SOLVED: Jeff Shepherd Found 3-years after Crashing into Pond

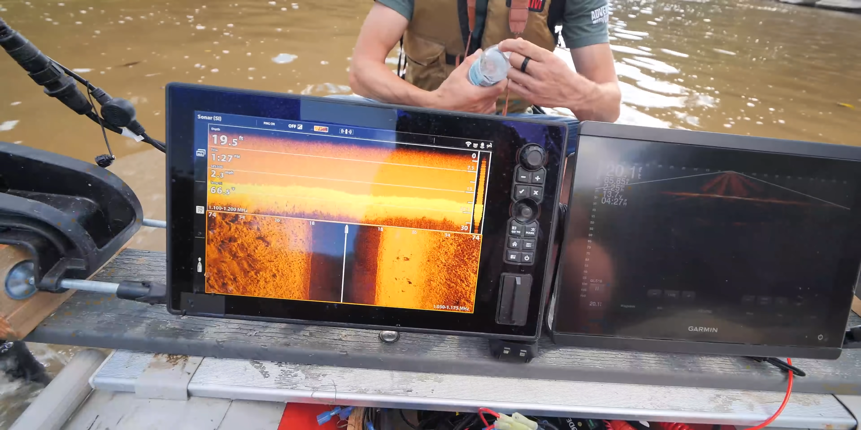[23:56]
So once we're going the appropriate speed, 1.9 to 2.5, we can accurately know exactly what it is we're looking at.
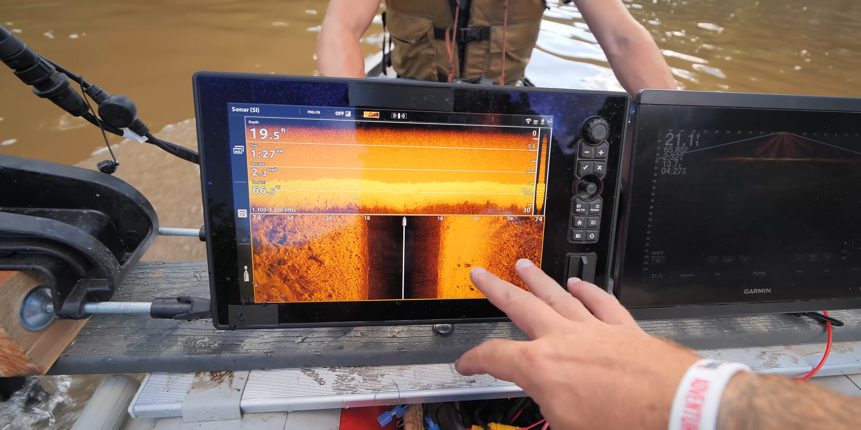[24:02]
On screen: depth 19.5 ft
Over here, we have Garmin LiveScan. LiveScope is gonna show us exactly what's underneath the boat in live time.
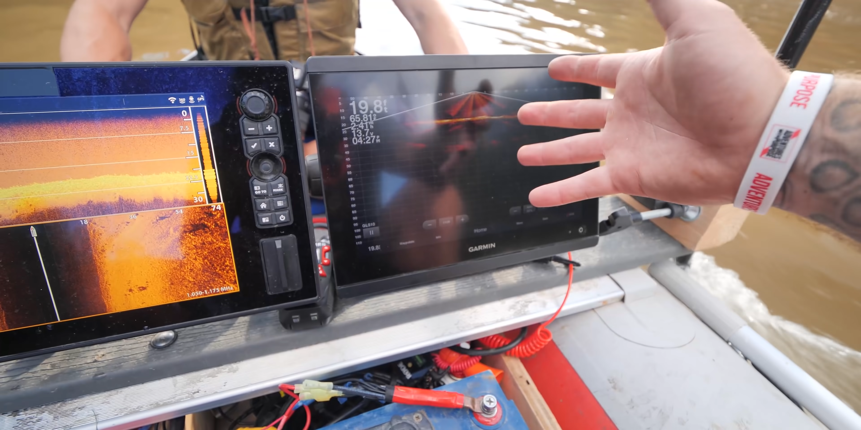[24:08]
It's gonna project it here, kind of like a 3D image.
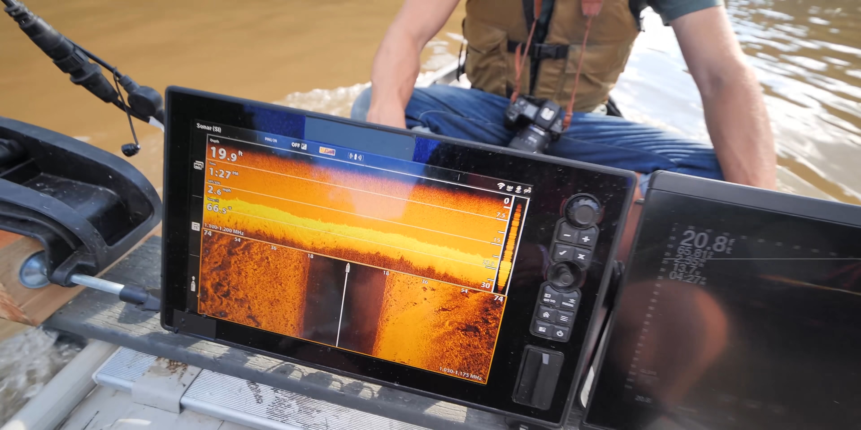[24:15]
Over here on the Hummingbird Solix 12, we have our down imaging. A down imaging is a picture in time.
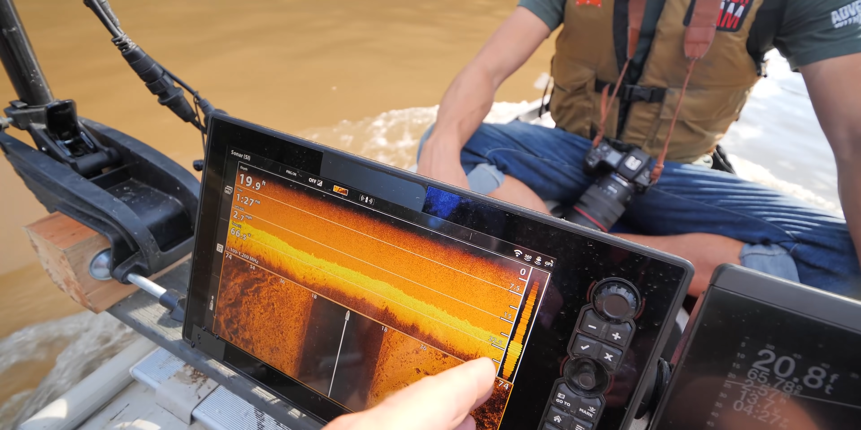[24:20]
It's showing what we just went past.
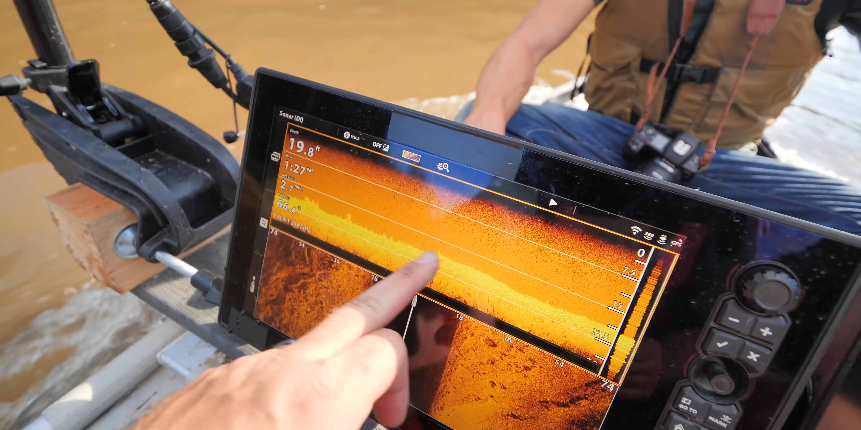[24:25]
See, I can scroll over, I can see what we've gone over the entire trip. Also, down here, we have side scan.
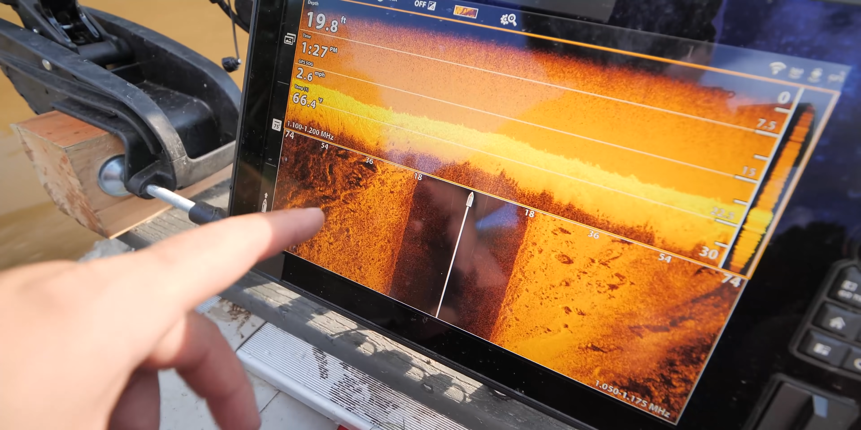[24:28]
On screen: depth 19.8 ft
Side scan is gonna be casting 75 feet in each direction.
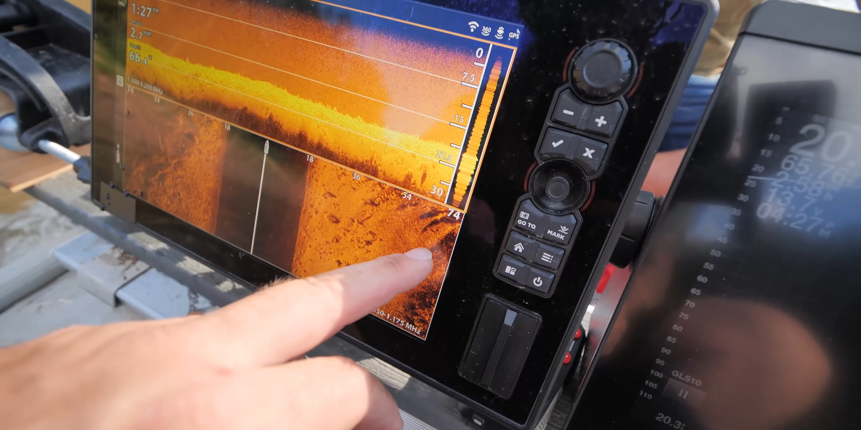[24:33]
Right here it says 74. The black part that you see at the moment is gonna be water column.
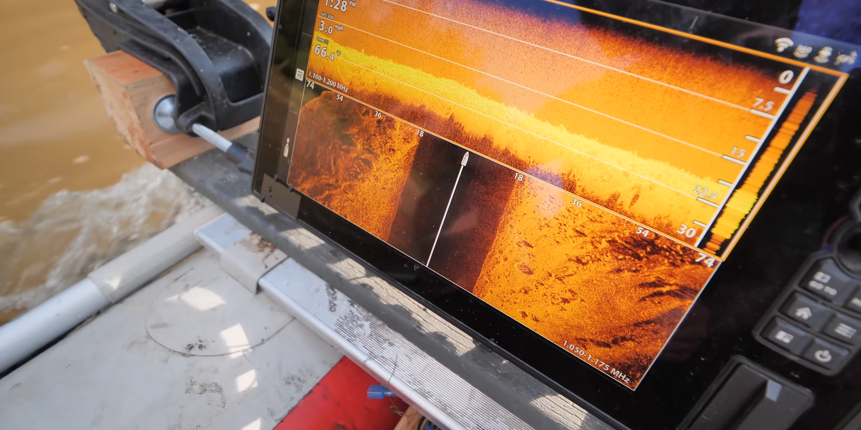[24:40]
The boat icon stands for the boat in our line of travel.
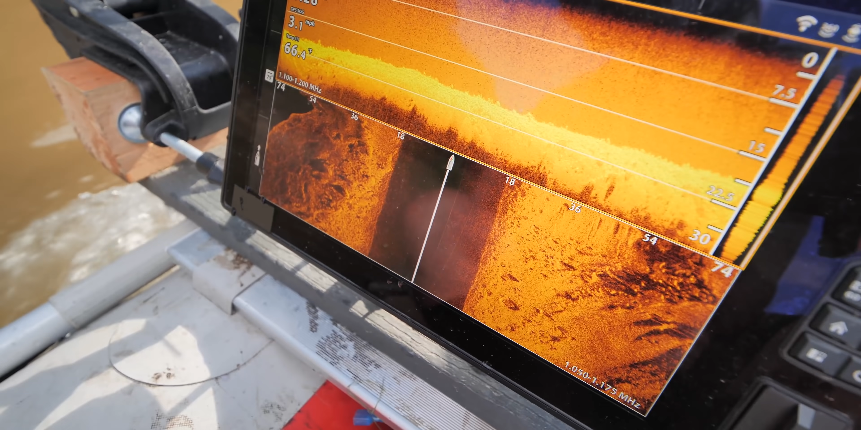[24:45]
On screen: water 66.4°F
The black represents the distance between the boat and the bottom of the river, which is 18 feet.
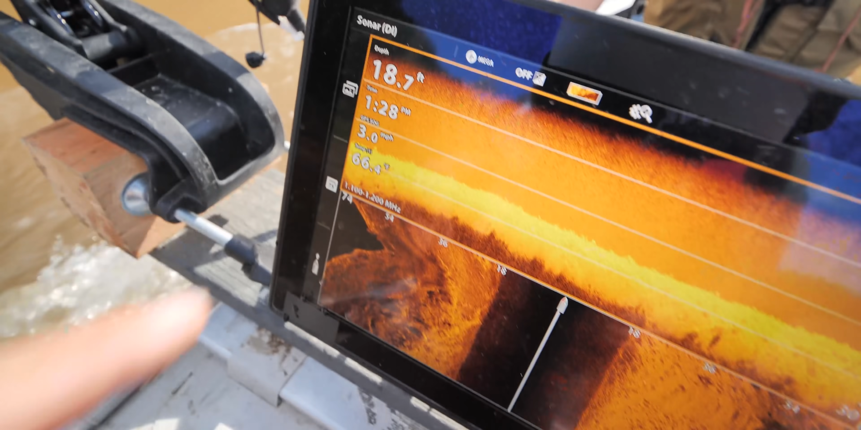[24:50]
On screen: depth 18.7 ft, speed 3.0 mph
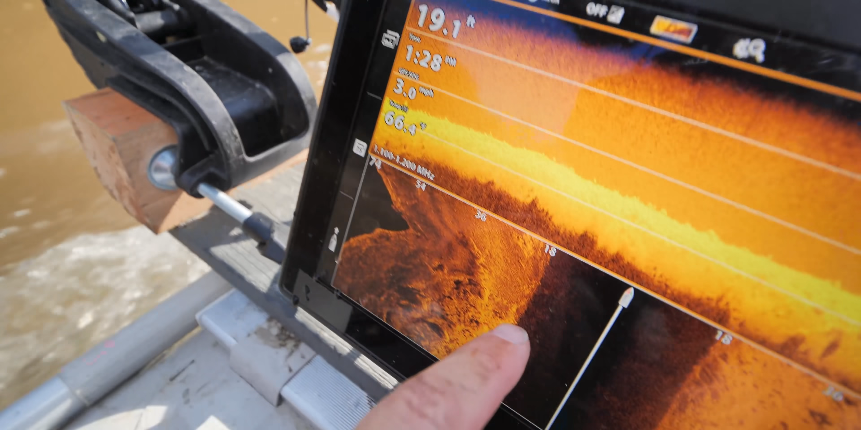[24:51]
On screen: speed 3.0 mph
18 feet, 18 feet. And anything that we see here,
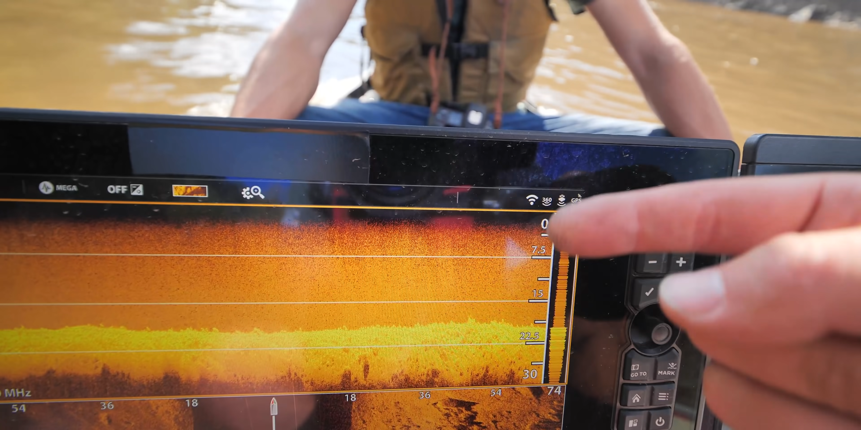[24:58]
we can reference in the side scales to show exactly how big an object is. And again, once we're going the right speed,
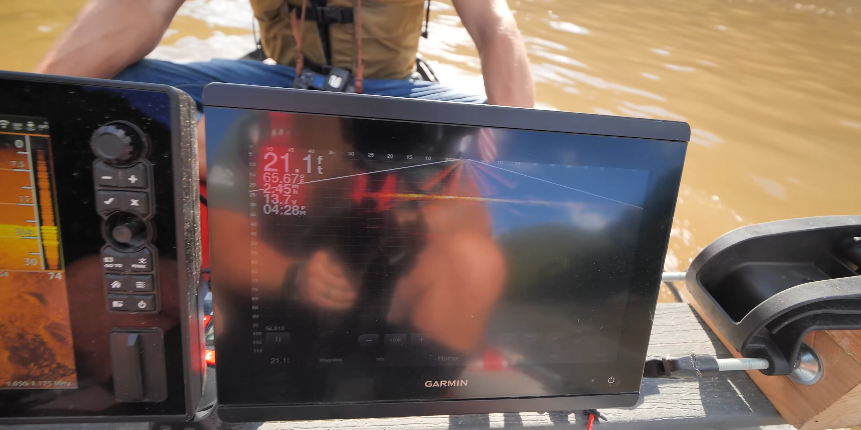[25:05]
we can determine exactly what an object is, and then we'll put a magnet on it to see what if it's a vehicle or not.